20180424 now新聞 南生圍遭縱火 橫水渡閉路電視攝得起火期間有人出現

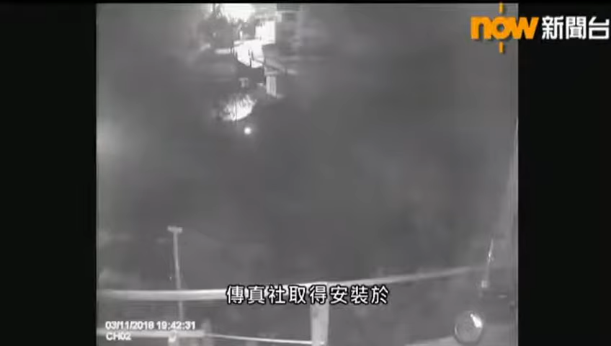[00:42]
安裝在橫水道收費署上的閉路電視片段顯示今個月2日凌晨2點多副道頭方向即是左邊畫面外出現火光火勢及後加劇有著火的物件飄浮